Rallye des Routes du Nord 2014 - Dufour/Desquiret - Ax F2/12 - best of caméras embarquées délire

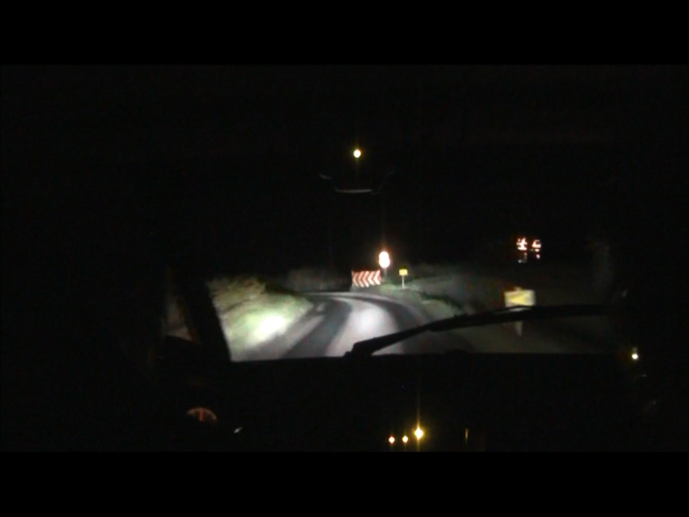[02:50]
voilà. Alors, 300 mètres gauche 90 large au stop, je fais du truc ou pas?
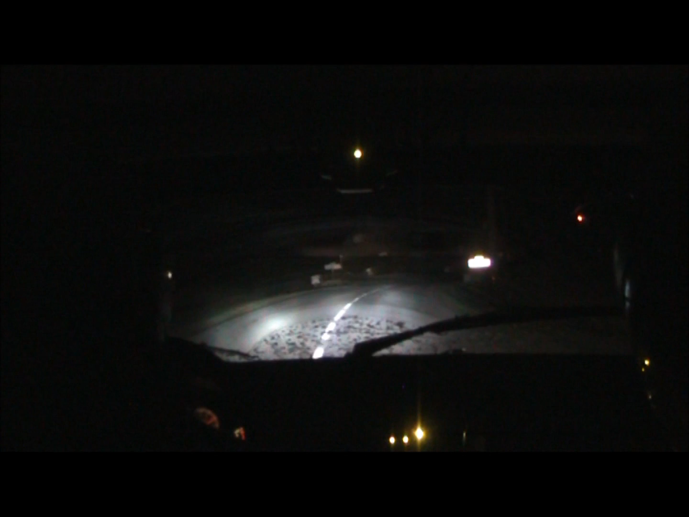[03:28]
Frein dans gauche 150 pas corde pour épingle droite serrée. Pour épingle droite serrée.
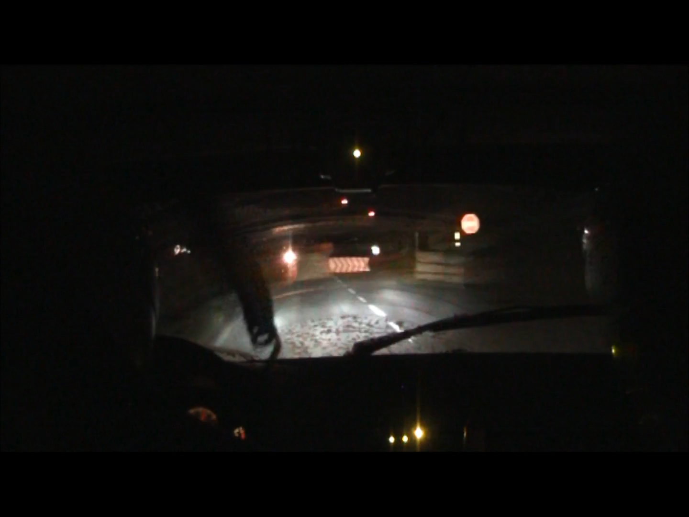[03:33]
C'est bon. 50 mètres droite 152 sale. 50 mètres frein après gauche 150 pour épingle droite. Frein après gauche 150 pour épingle droite. C'est bon, go go go go. Allez, c'est bien, nickel. Allez hop, c'est bien. 200 mètres gauche 162 à fond. Gauche 162 à fond, on n'en perd pas là. Gauche 162 à fond, pour droite 160, sur frein pour épingle gauche. Sur droite 160, sur frein pour épingle gauche.
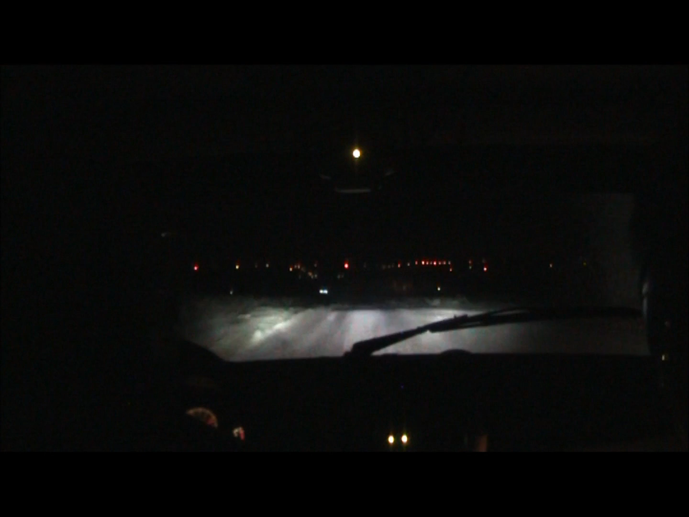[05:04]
Allez, 100 mètres gauchy, 100 mètres gauchy, sur droite 160 à fond, Gauchis sur droite 160 à fond, droite 160 à fond, sur gauche 152. Allez, sur gauche 152, sur droite 160. Sur droite 160, pour frein, pour droite 80. Pour frein, pour droite 80.